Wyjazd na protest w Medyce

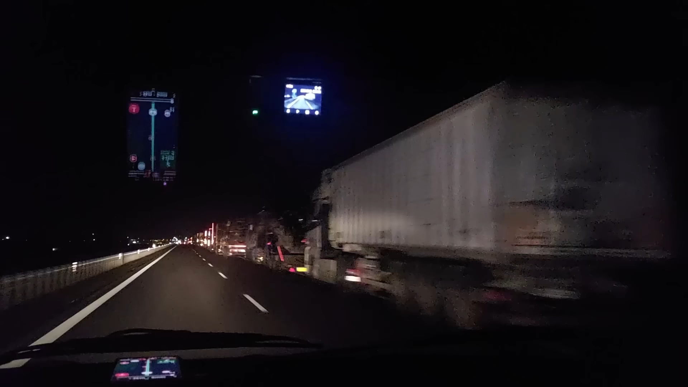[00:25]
Tutaj Lora. Tutaj coś dłuższego. Następna Lora. Tutaj paliwo. Komentujcie tam, chłopaki. Paliwko, paliwo. Nagrywanie idzie, komentujcie. Następna Lora, paliwo. Dużo tu mówić, same czołgi na Ukrainie. Czołgi, czołgi. Tutaj to nie wiadomo co, ale tu... Sam konik. Ile jesteśmy przed granicą? No tam zaczęło się około 6 km. Tutaj mamy 4 jeszcze. Tak więc to korek jest.
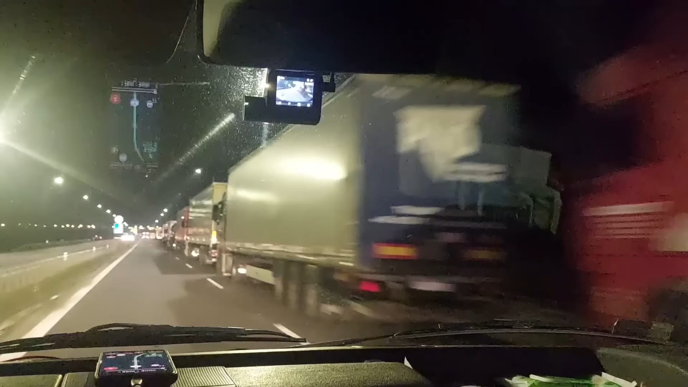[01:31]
Znowu paliwo. Patrz. Rozpuszczają. I paliwo. Mi to pokazuje w prawo, nie wiem, w lewo. No trzeba by się chyba coś zatrzymać. O, są chłopaki, to już nasi. Dobra. Dobry!